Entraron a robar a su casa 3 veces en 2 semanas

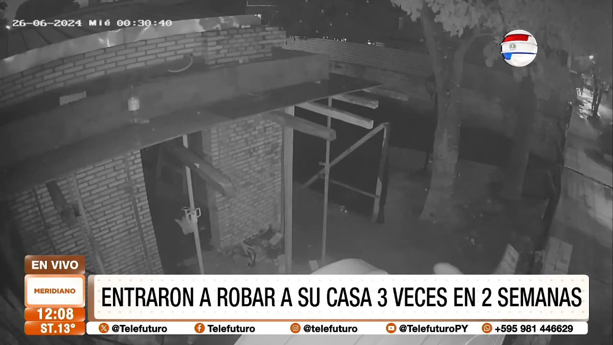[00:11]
Sí, así mismo Rocío, realmente la señora Perla nos da un relato bastante fuerte con respecto a la situación que les toca vivir en su vivienda ubicada en el barrio San Juan de la zona sur de Fernando de la Mora. Ella nos manifestaba que los delincuentes llegan en horas de la noche madrugada, aprovechan que en la parte frontal de su vivienda se están realizando construcciones,
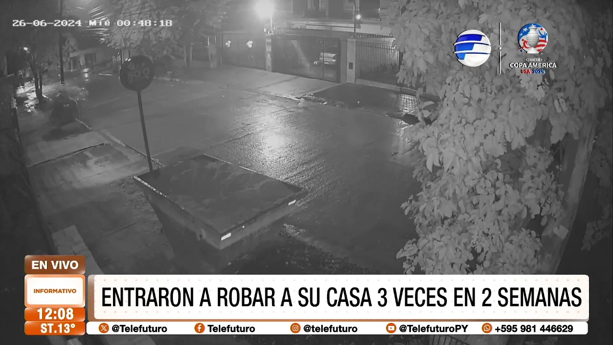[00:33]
una obra específicamente. Por allí ingresan los delincuentes, se llevan hasta las herramientas de los albañiles también, se terminaron llevando un televisor plasma. Ya son tres las ocasiones en donde ellos ingresaron a su casa y lastimosamente hasta el momento no tiene respuestas por parte de las autoridades.